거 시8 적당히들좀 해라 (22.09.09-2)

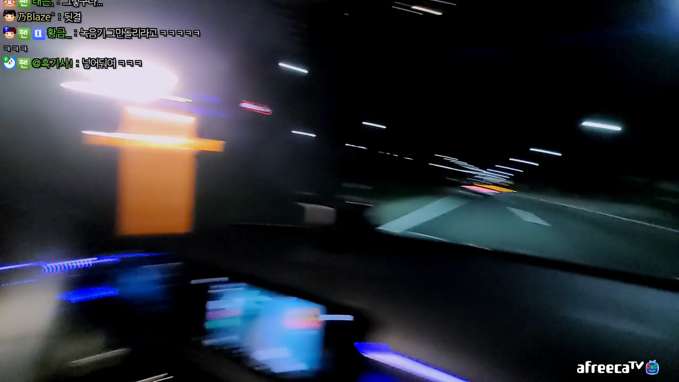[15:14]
영종도 가는 길인데요. 참 영종대교는 참갈 때마다 반발이로 갈 때는 참 좋은 것 같아요. 이 길이 이제 그 자동차 전용 도로인데, 자동차 전용 도로가 이제 여기가 일단 있고, 가는 길이 이제 인천에서 영종도 들어가는 길은 이 길이 유일합니다. 네. 근데 이제 조만간에 새로운 어떤 저